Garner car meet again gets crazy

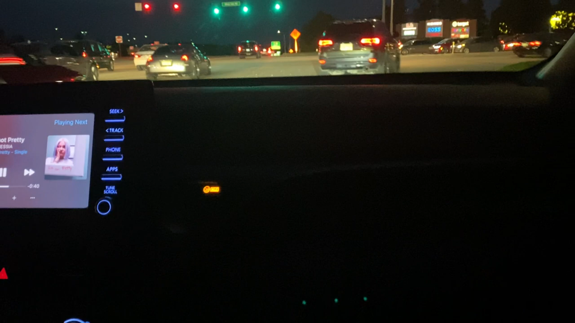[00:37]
Oh, you had a track hog. No, I'm just kidding. That ain't a track hog. I thought it was.
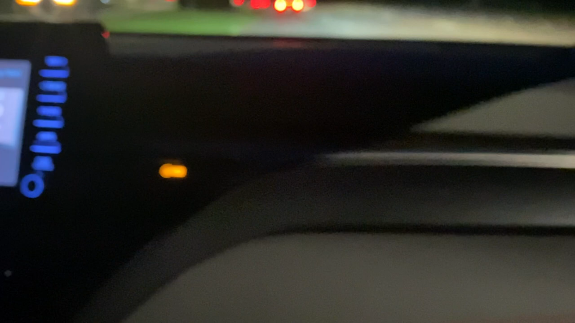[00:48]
Didn't you hear like a track hog or something?
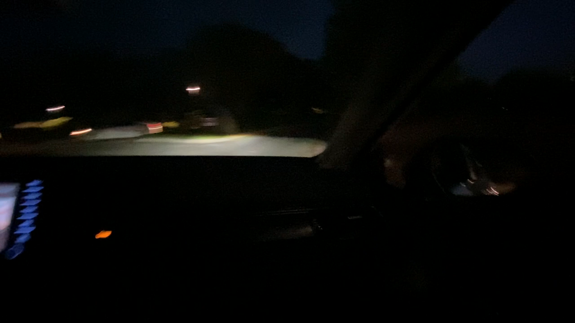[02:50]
Saw cars over here a while ago. Oh! Oh! Not that car! Hey man, where the car's at?
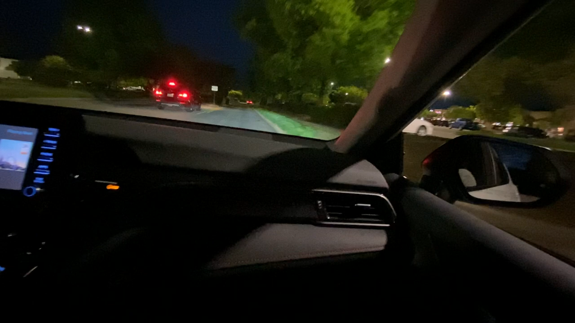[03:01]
Alright, right here, right here. We're gonna miss the turn.
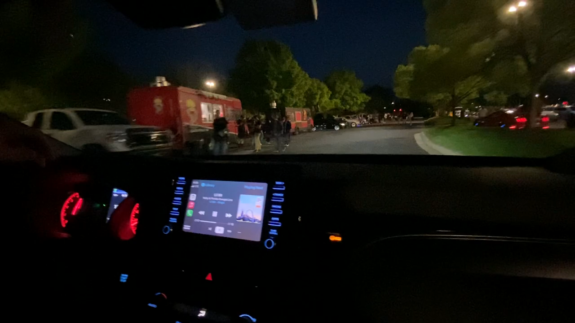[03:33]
He said we gonna get hit from behind. Oh, wow. Okay, to hear me? Okay, Miata gang.